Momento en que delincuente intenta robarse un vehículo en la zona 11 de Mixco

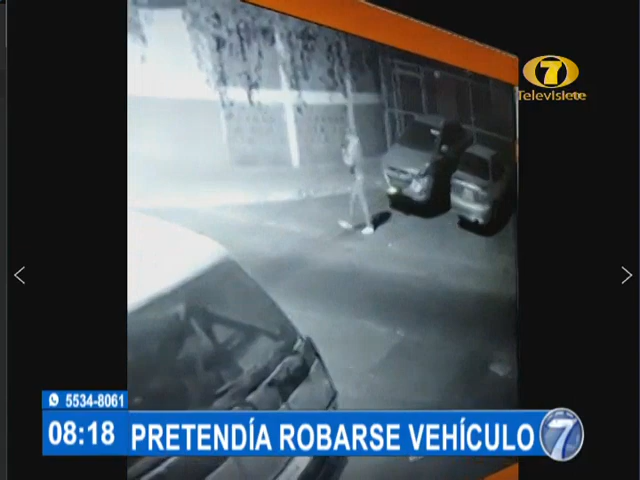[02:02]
Al no lograr su objetivo, empieza a caminar, los vecinos encienden las luces, el vehículo cómplice lo alcanza, y se lo lleva. Ahí adelante, ciertas personas, y es cuando él logra huir.